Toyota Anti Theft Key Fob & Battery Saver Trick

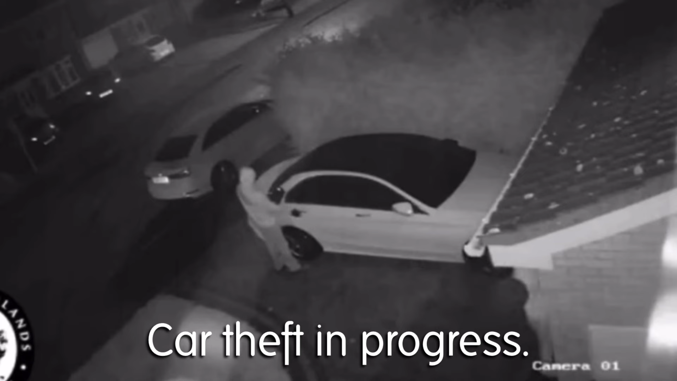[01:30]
and they can actually use software on a computer to try to boost that signal, capture that signal,
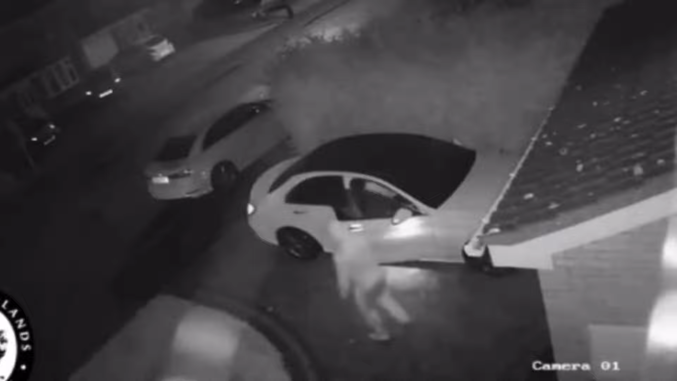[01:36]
and transfer it onto a blank key fob, making it easy for them to get into your vehicle and to drive away with it.